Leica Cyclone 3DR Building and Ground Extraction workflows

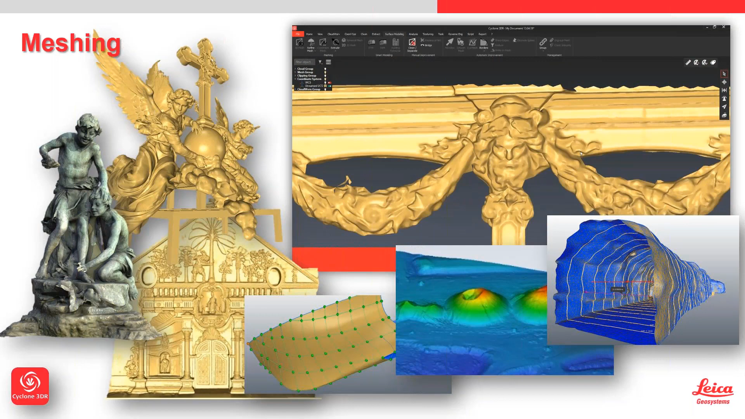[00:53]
you have the ac module which was the old cad module in 3d reshaper then obviously if you want to do nerve surfacing for for ship hulls for example then that is all built into the solution as well so it's a very formidable package when it comes to meshing and then feature extraction so we're going to have some live examples of this in a second but from the point of view of feature extraction contours lowest
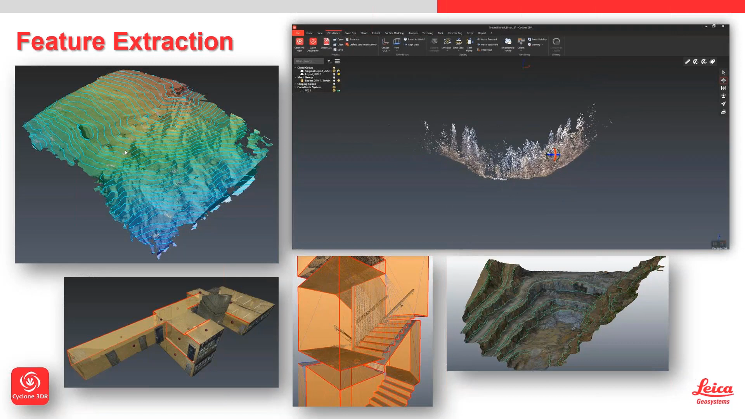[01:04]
points analysis break lines then we have our building extractor tools there's loads of different ways to get to a result um so really this
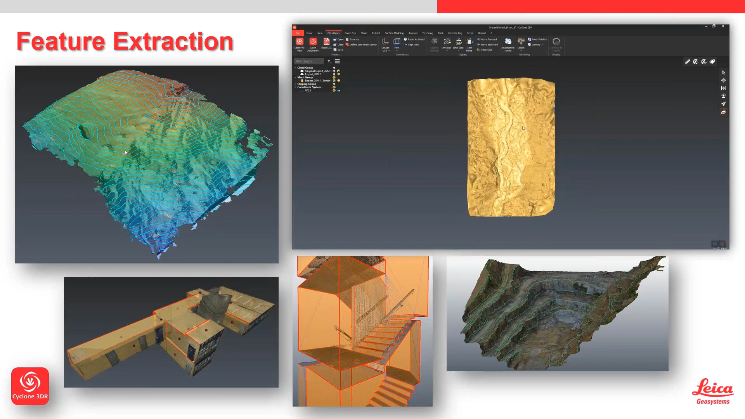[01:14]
i just wanted that this slide to highlight some of the uh the extraction tools that we've got built into uh into 3dr so i think we're going to jump now into
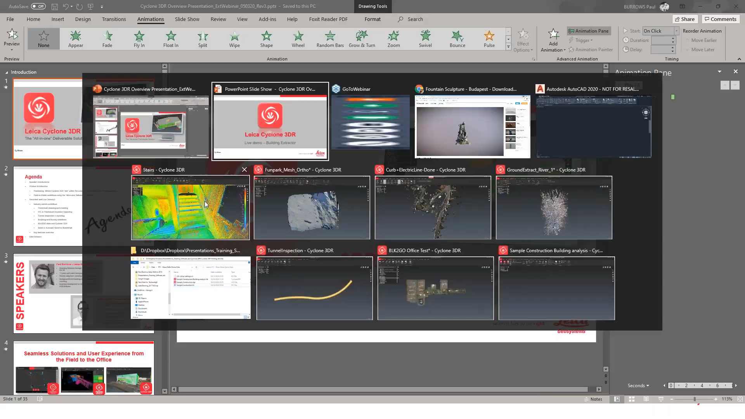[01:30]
just jump over here okay so this we're now in cyclone 3dr so this is all live so please bear with us if anything goes wrong it's not planned
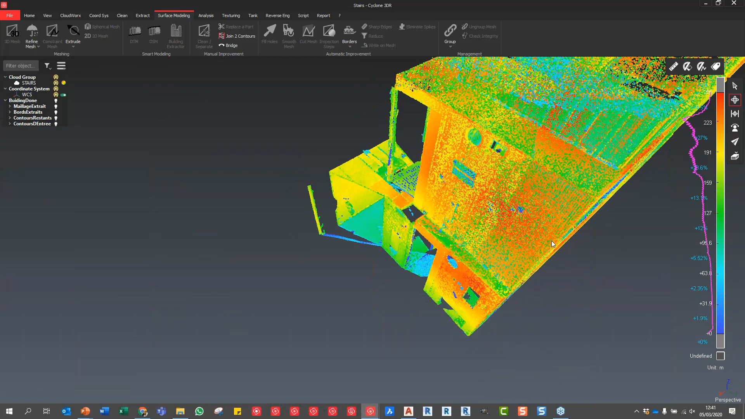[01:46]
we will just get through it as quickly as we possibly can if there's any if there's any issues but what you can see here this is just a very very small data set of a set of stairs i think collected with some terrestrial um with a terrestrial laser scanner okay
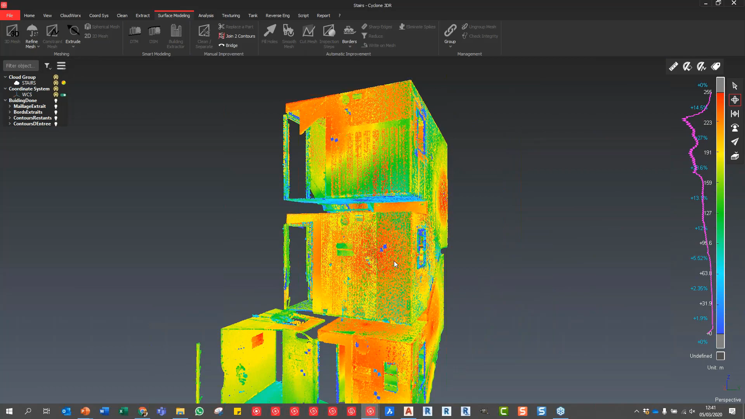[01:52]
um so you can see here i'm just going to go inside this data i'm just navigating around one thing
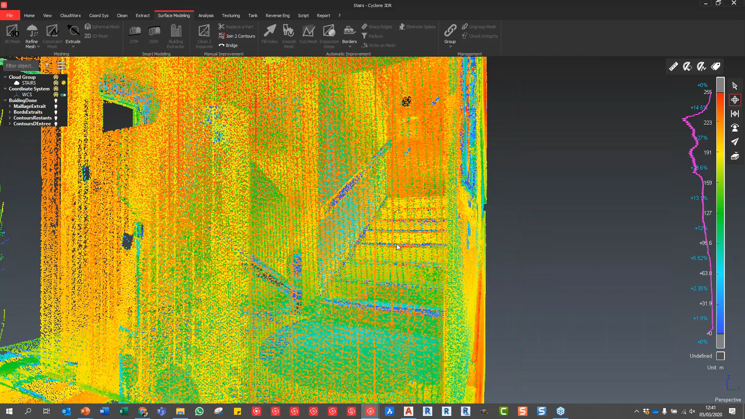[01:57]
you will notice is that the navigation matches up with cyclone 3dr sorry with the cyclone register 360 so if you actually go into the settings menu you can change between the default camera profile so you can have it on the old 3d reshaper or the new 3dr which matches
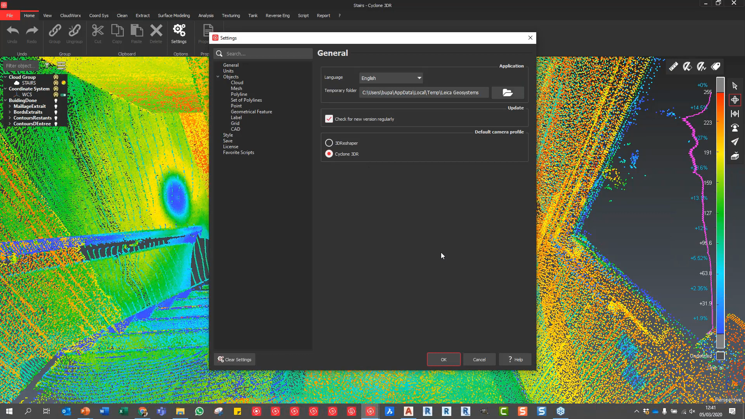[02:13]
up with um the interface as i said for register 360 which provides you all these tools down the right hand side now this example here is you know really really simple we can change the um we can change the representation of that data set to real color if we want to or inspection or we can just have it as flat while a single color uh we can change the point density up and down to give us the best representation of that point cloud and also the density so we've got a real-time decimation and we can also edit the colors if we want to
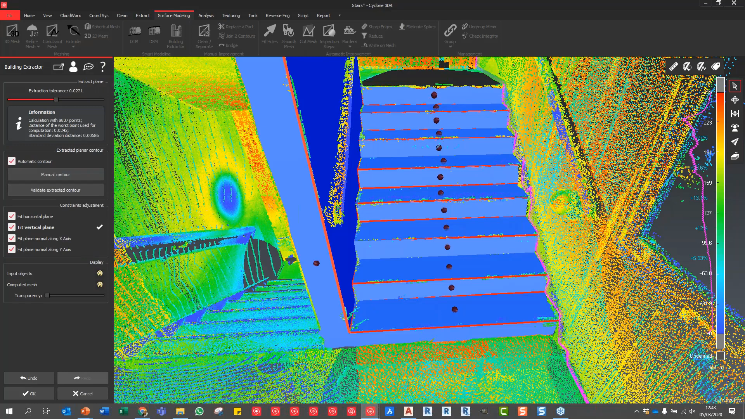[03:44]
and it really is that simple i'm just clicking every single time i just click i'm just pressing return and i think we've probably got one there and just now i can do the size as well i can do this side as well and it took a little bit longer for that one but what you can see very very quickly is i've now got a 3d model if i press okay and that's finished we're now out into that 3d model geometry that we just created and this can be exported directly out into cad
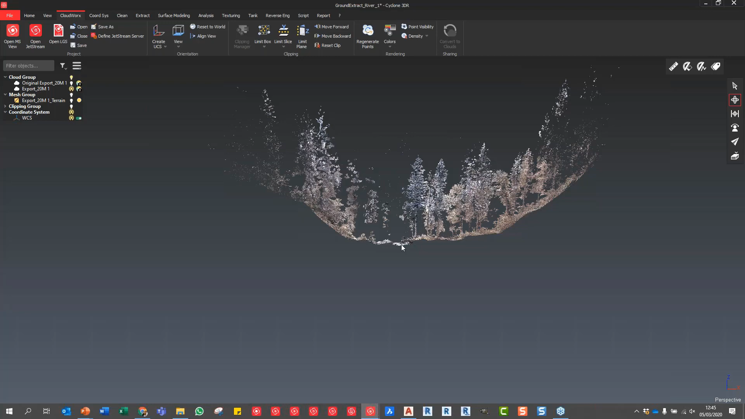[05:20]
or the problem that we would foresee with this data set so if i now just go into the side view you can see that there's an awful lot of vegetation above that ground surface what you can see just here is a small river channel or paleo channel that's running through that data set so how do we get rid of all this data now there are other ways and means of you know maybe potentially classifying data but we
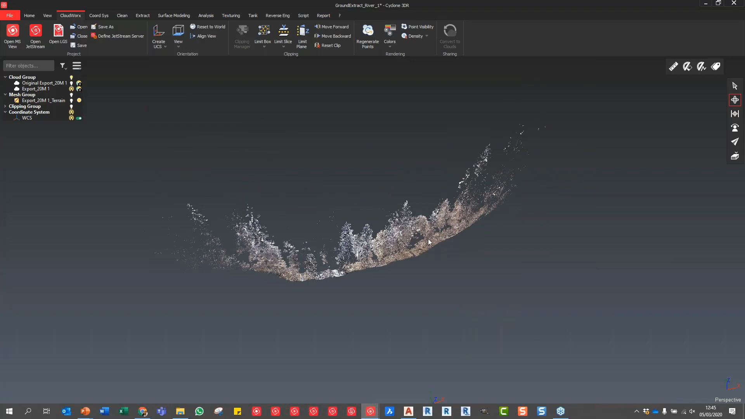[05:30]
want to get that base data very very quickly so i'm just going to reset my clip i'm going to click my point cloud and this time i'm going to go to my surface modeling tab and i'm going
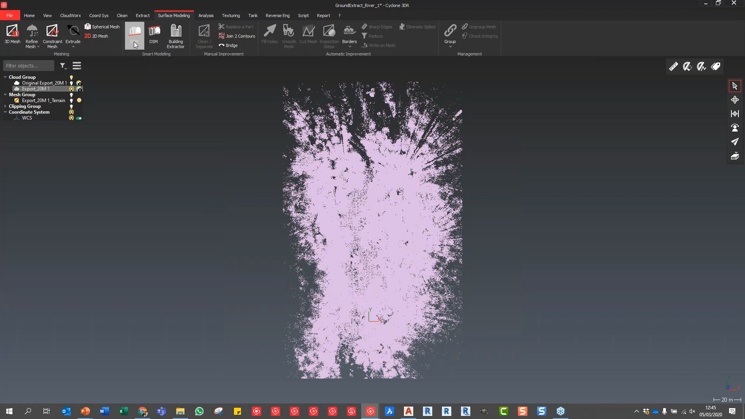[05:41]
to use the dtm creations this is going to create a dtm a digital terrain model and it will drill down through that vegetation to give us um the mesh so what you can see here we can change the percent of the um angle of the slope of the terrain so we can change this accordingly so this is a relatively uh flat terrain um you can set the direction we're going to set this in z and you can also then set the grid extraction size so just to do a very rapid one i'm going to do this at two meters
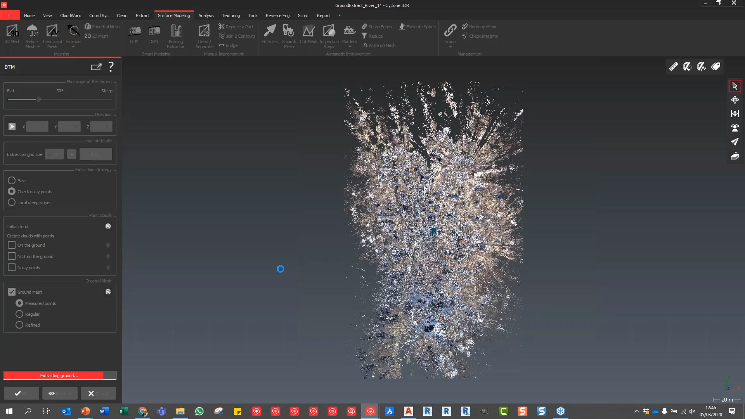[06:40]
with the result that we end up with now obviously we can decrease that extraction size accordingly to get an even finer result now i actually haven't used fast this time if you use fast it's even quicker but
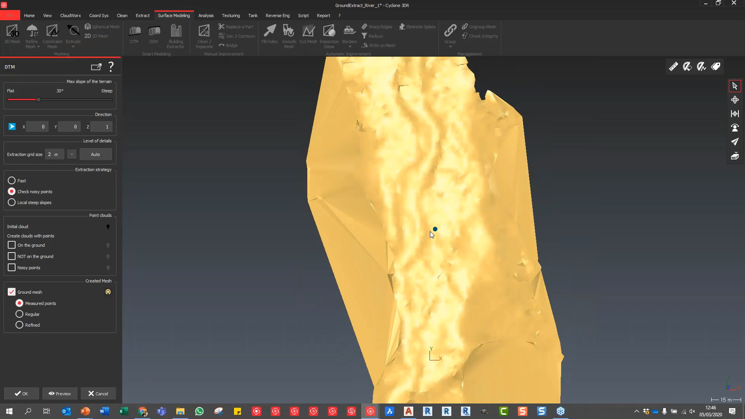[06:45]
there is our result now it doesn't look like a particularly fancy um terrain model but we have
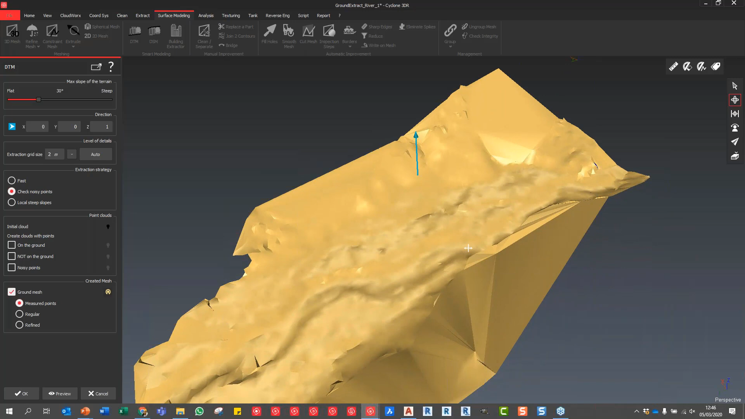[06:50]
you know as you know before we've got rid of all the vegetation that was above um above that data set so i actually did another extraction i'm going to press um cancel on this because i don't want to save
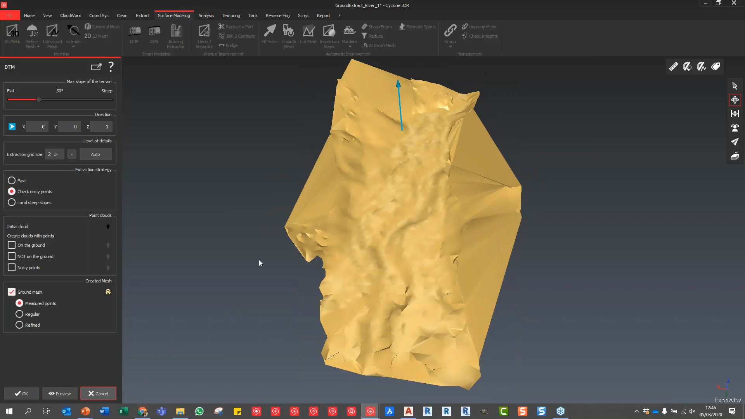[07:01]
it we did another extraction using that tool using a 20 centimeter grid so it probably took a
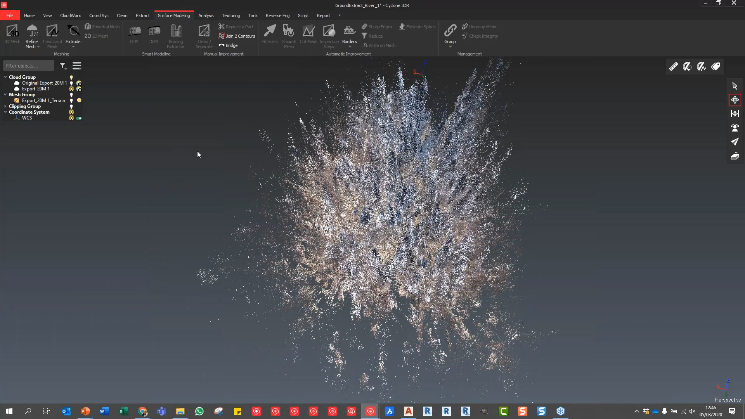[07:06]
couple of minutes to produce but i'm going to turn that on now and say show only so that is the resultant grid sorry the resultant mesh from using that 20 centimeter grid so you can see that we've got a heck of a lot more detail and that has done a fantastic job of removing any
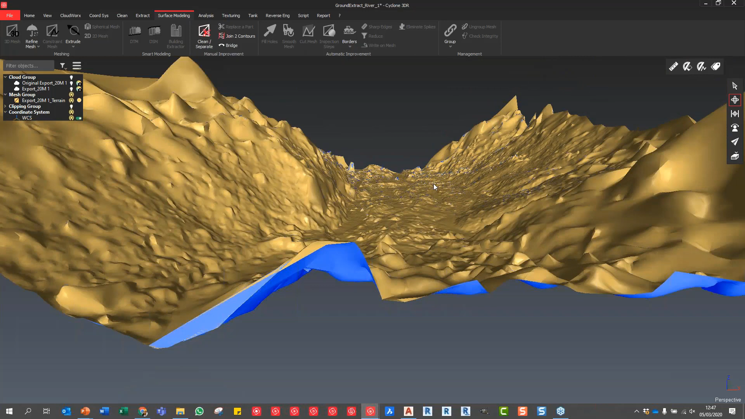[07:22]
data that was above the ground surface so that's the ground extraction tool and then we can do if we want to we can click on this mesh and if we go to extract
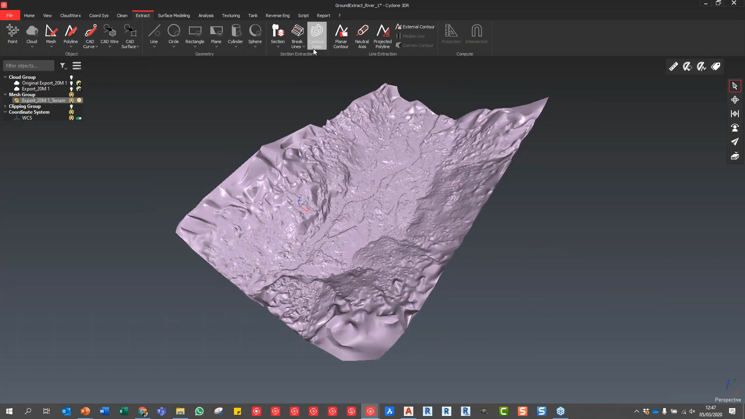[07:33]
we can extract contour lines directly off this i'm going to say extract contour lines we'll choose an interval yeah 10 meters let's say 5 meters and no 10 meters that's fine and we'll do an interval of that was fine um and then we can change the colors accordingly so if we now hit
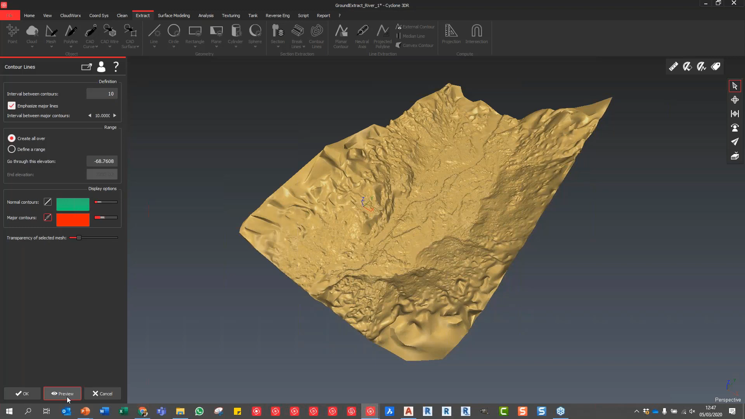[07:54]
preview you can see we've got our contour lines being generated very quickly i'm actually going to change that down to
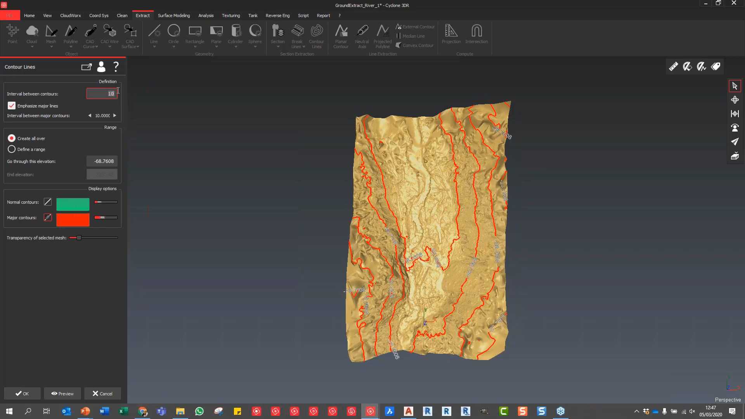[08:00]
something like 5 now there we go we'll say preview there you go so we've got much much tighter contour lines and what you can see if i turn off the mesh in a second you can obviously see all the wording behind there and we can turn the mesh off in this view so we can actually very very quickly ascertain what we've got um so if we now press ok that's save that all in there and all of this information is saved in
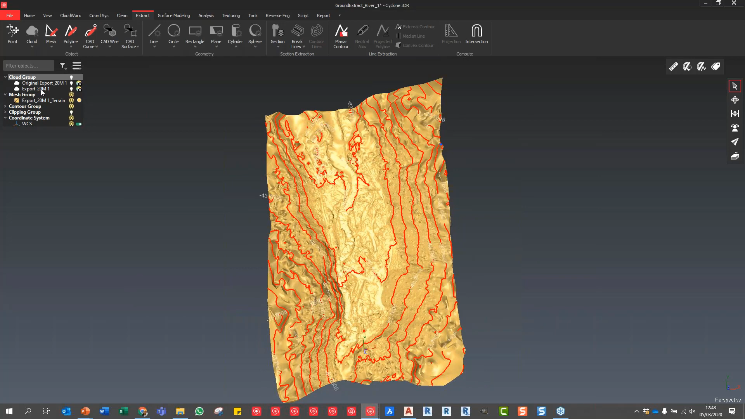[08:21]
this uh this tree on the left hand side so you can see we've now got a contour group which we can turn on or off but if we turn the mesh off i'm now going to export and extract those contours directly out to um to another package so i'm just going to say send to autocad now what i'll do is autocad is open here in the background i'm going to say send to
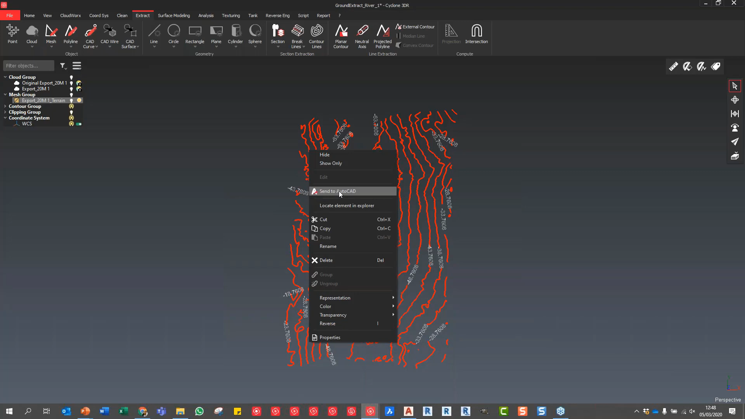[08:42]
autocad and then open up autocad and you should see